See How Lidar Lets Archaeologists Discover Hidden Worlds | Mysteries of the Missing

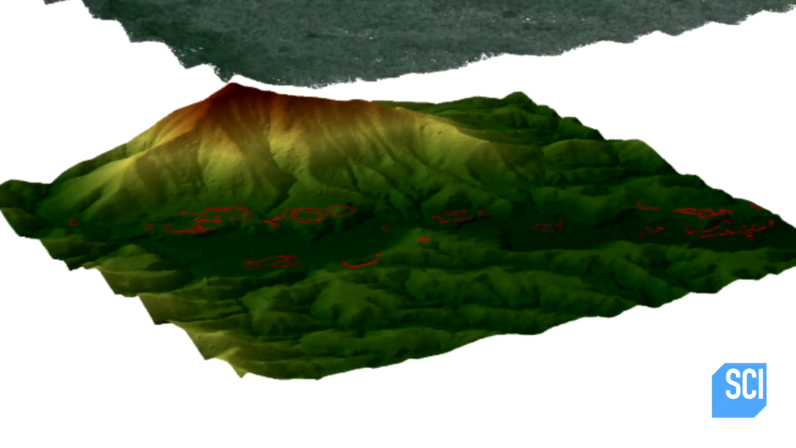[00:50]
Using sophisticated computer software, the vegetation was removed, revealing something surprising.
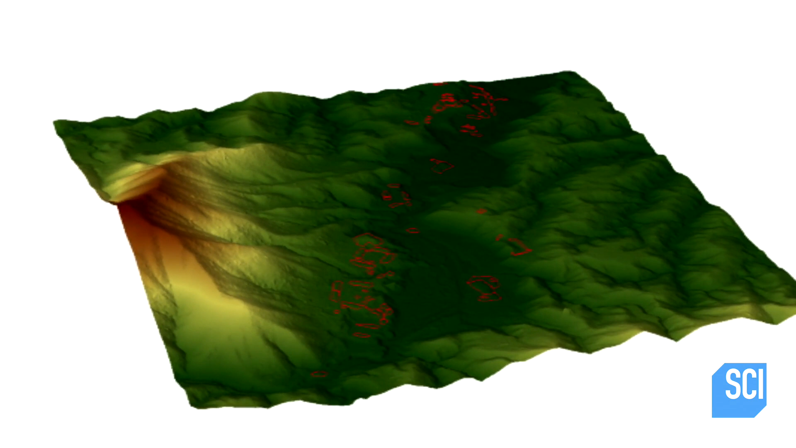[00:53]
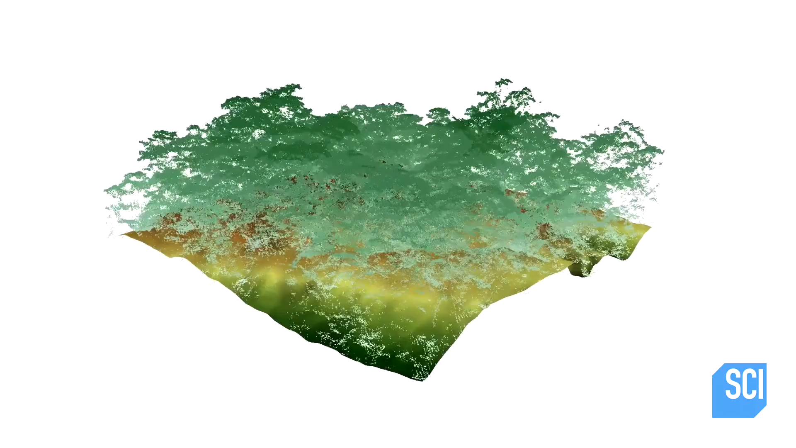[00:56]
So, in this area of the Americas, architecture was made from earth.
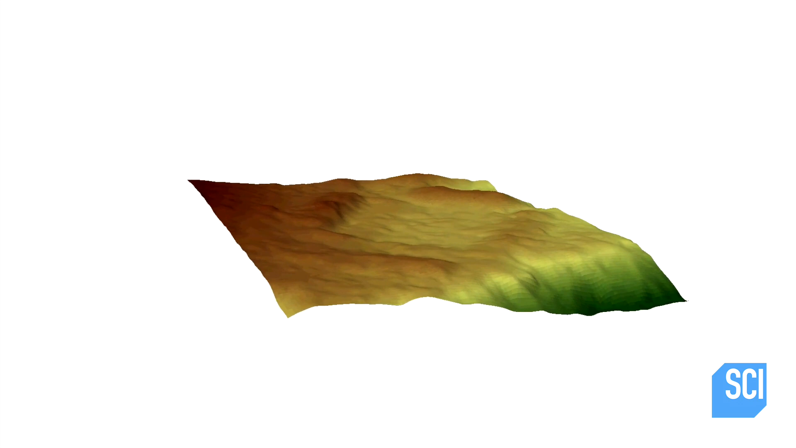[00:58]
But over time, of course, earth and mud erodes. So, what you end up with after many centuries after abandonment are mounds.
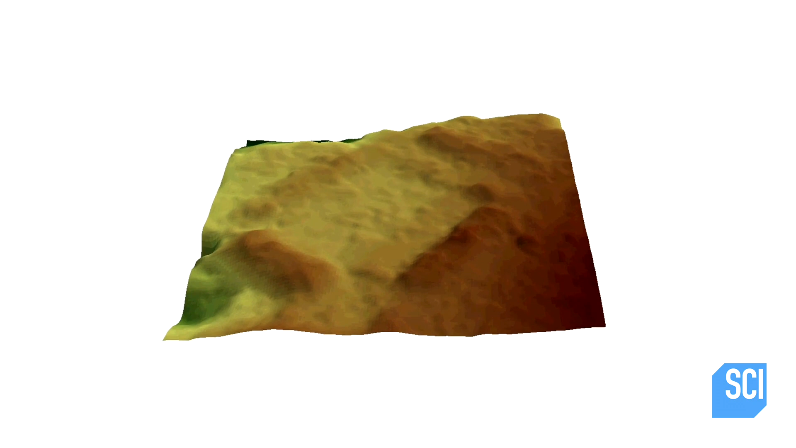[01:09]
The LIDAR shows four cigar-shaped mounds around a central flat plaza.